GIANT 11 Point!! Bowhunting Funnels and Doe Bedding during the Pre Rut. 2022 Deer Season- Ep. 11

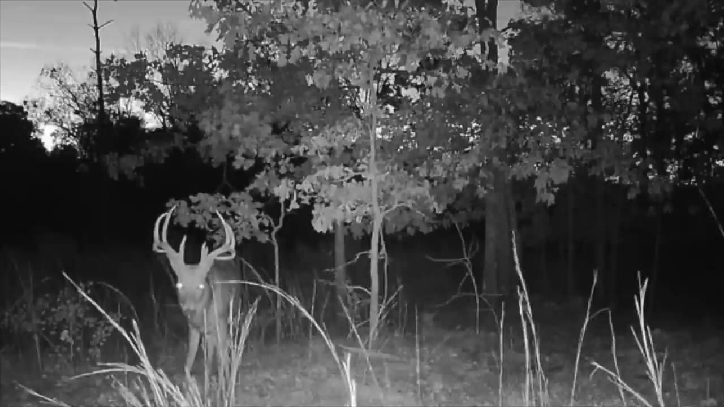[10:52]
But that's a good sign. I was worried it'd be kind of too much commotion for him, but he showed up.